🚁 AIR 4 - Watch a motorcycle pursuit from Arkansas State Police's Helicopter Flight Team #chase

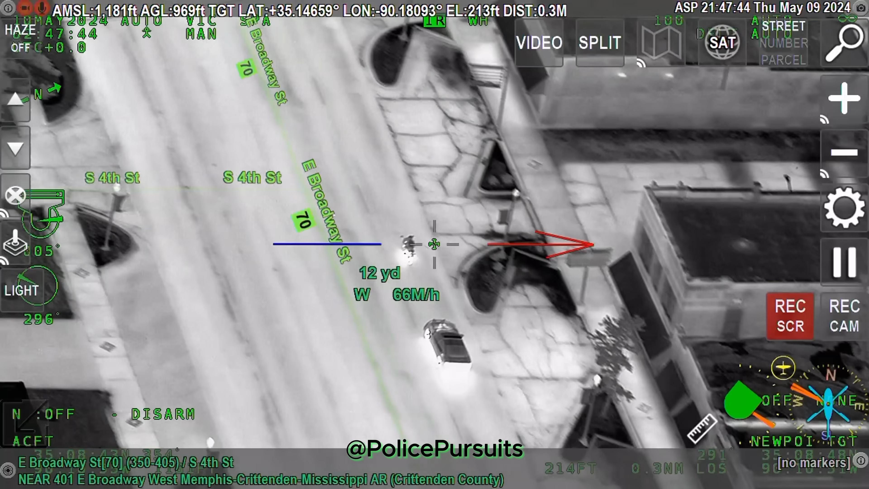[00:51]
10. 1037 on Broadway. 1037 on Broadway. Careful, we'll be overhead. 10, westbound, running red lights. No traffic on the westbound lane, just on the eastbound lane. I've got three units with me.
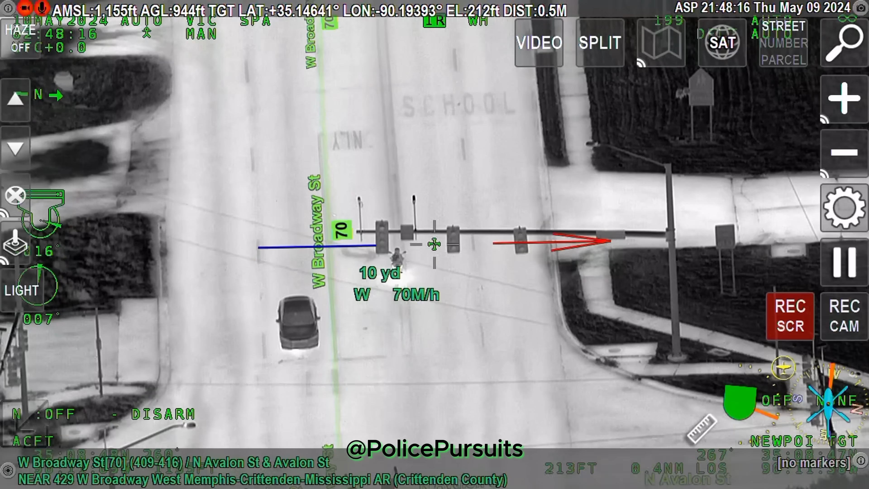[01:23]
There's one that just ended at 14th in Jackson, one's on foot for 10-19. C-4, secondary, westbound, passing, Rich. C-4, passing the golf course, still westbound.
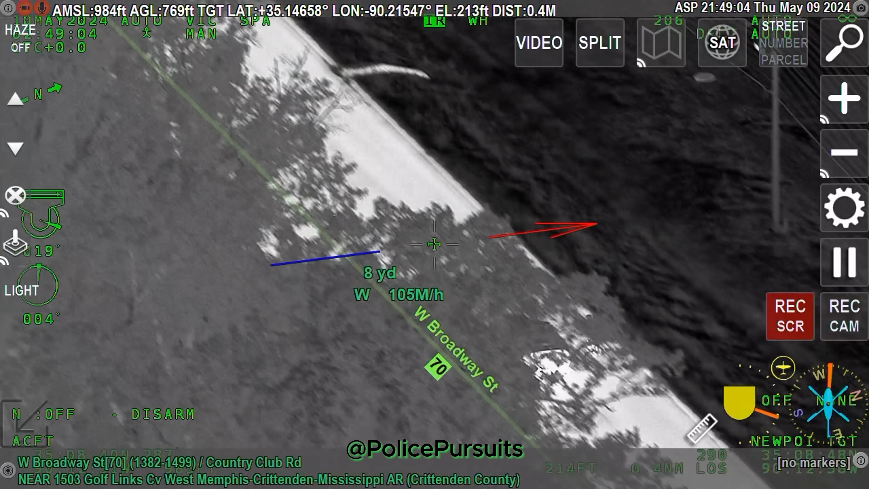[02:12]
Well, if you can get in front of him, he's going, I'm sure he's going to try to go in there. Stay.
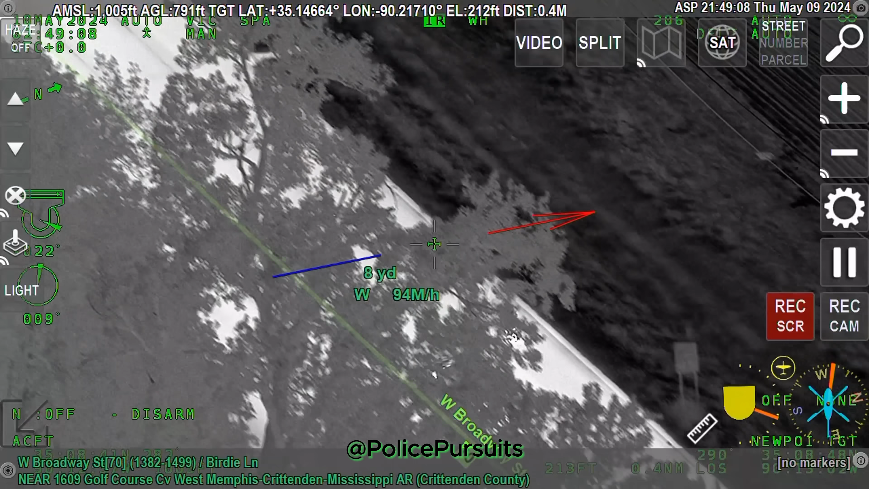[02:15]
I'm going to college, I'm going to college. All right, we got college blocked off right here. All right, he's coming through. Can you come behind me? He's behind you, he's trying to come around you now.
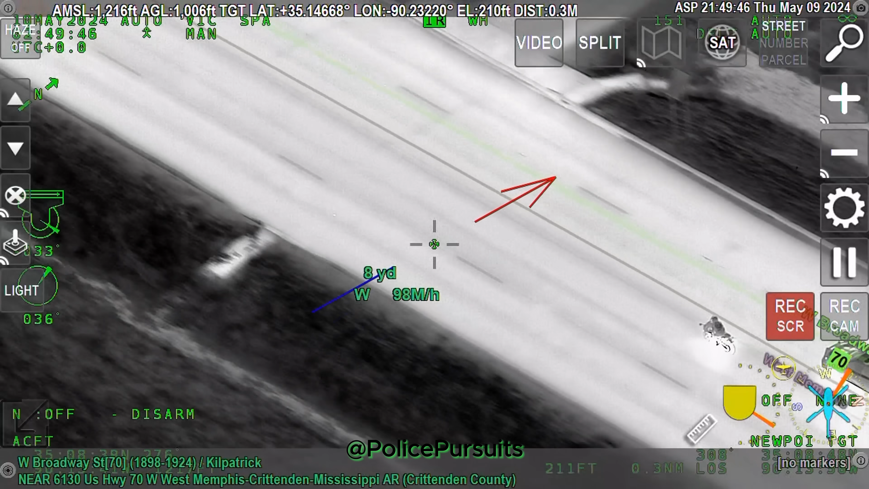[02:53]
Around you. A hundred is all he's got.
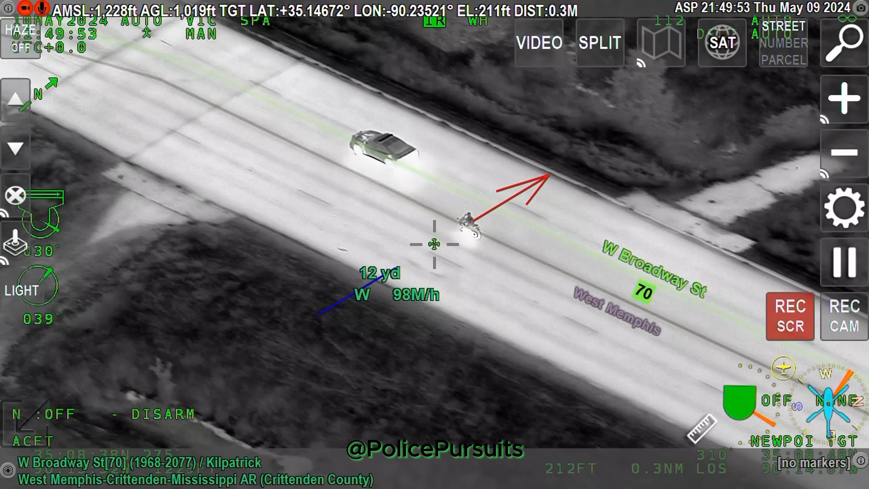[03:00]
T-4 down, he's slowing down.
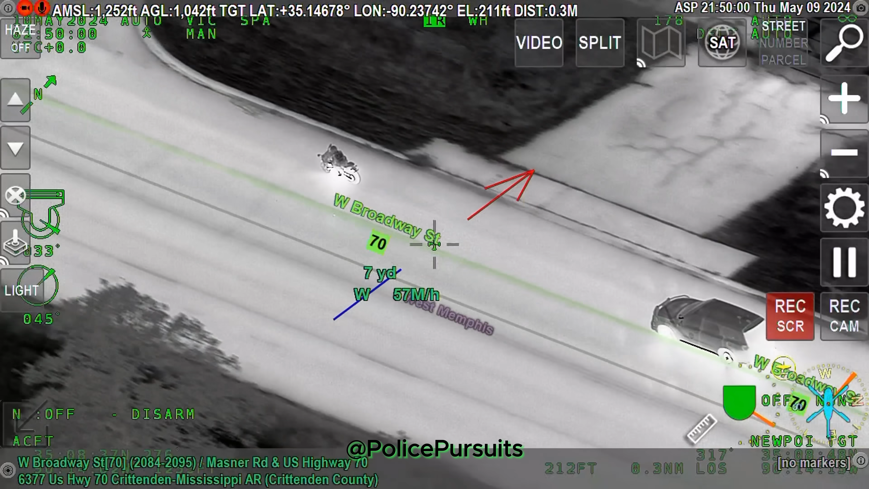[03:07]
All right, T-4, let me, somebody else up in front of him.
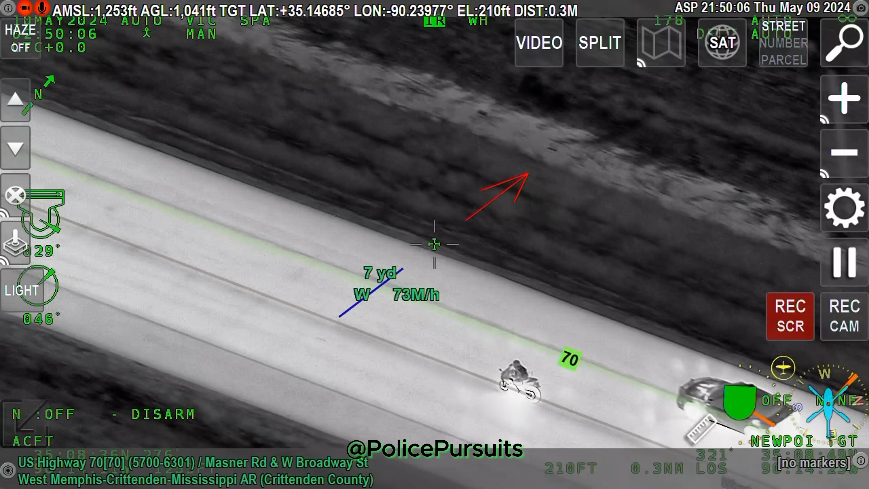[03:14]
Of course, he just hit my mirror.
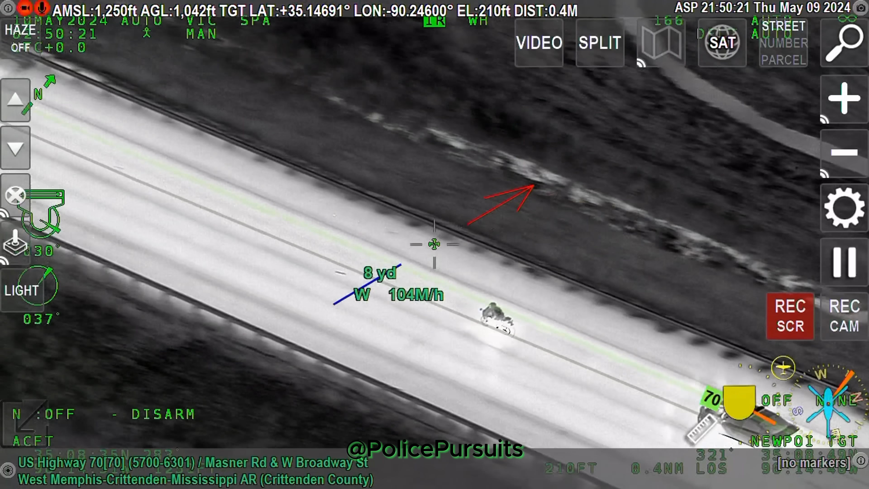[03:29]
T-4, T-4, you need me to get in front of him. If you can come around me.
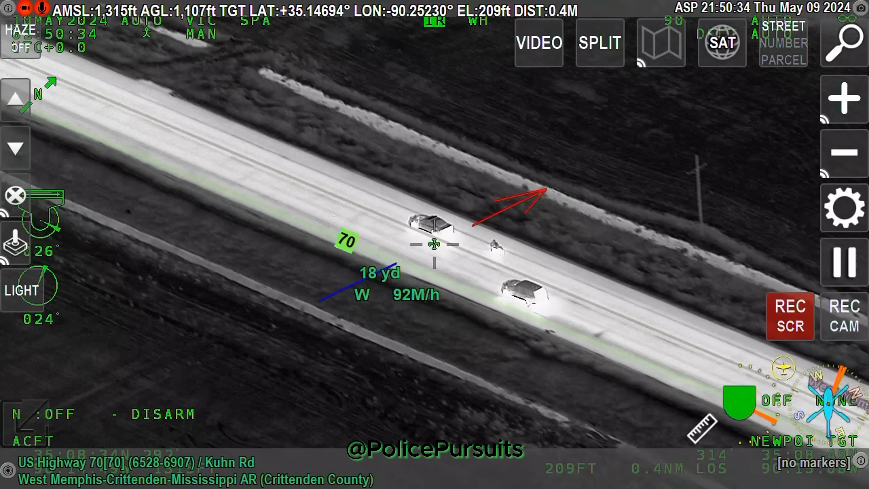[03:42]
T-4. T-4, I'm going to get on the, uh, back on the interstate in case he tries to go eastbound.
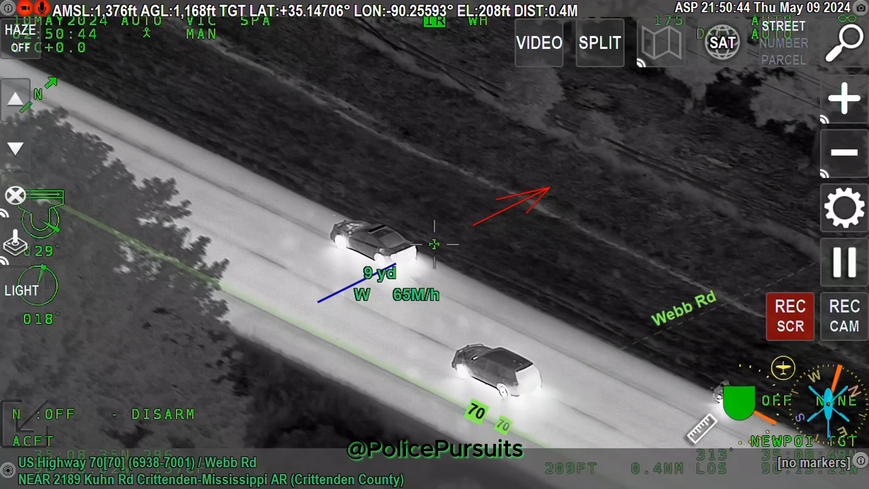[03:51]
Still westbound, head toward the interstate. Yep, later on. I ain't stopping.
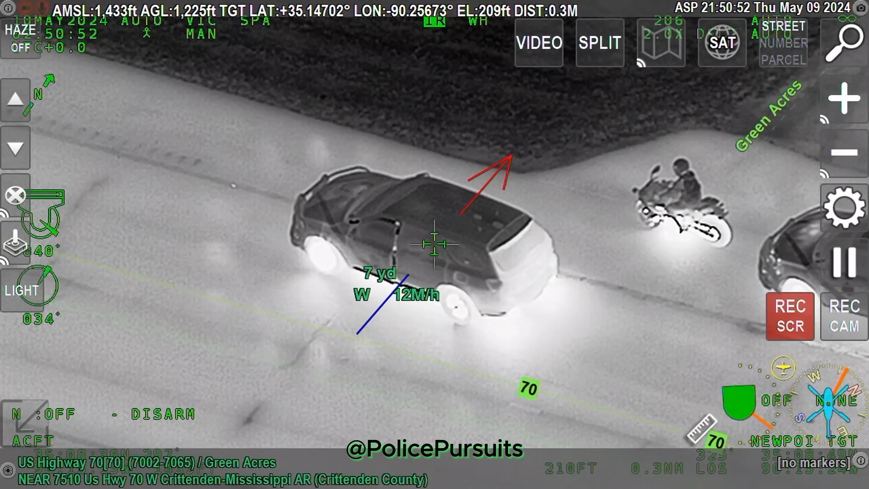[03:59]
T-4.
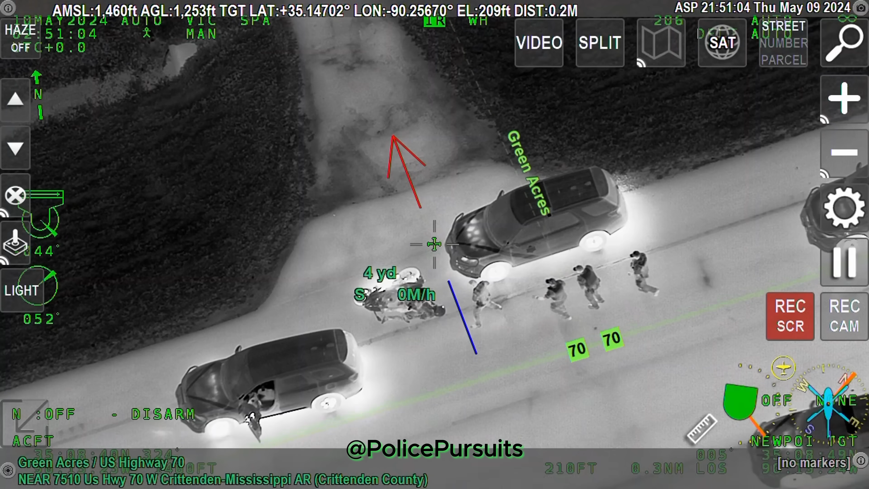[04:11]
T-4. T-4. T-4. Unit's out with the other one. Y'all got him in custody. Y'all are 10-50 correct. T-4. R-5. T-4. T-4.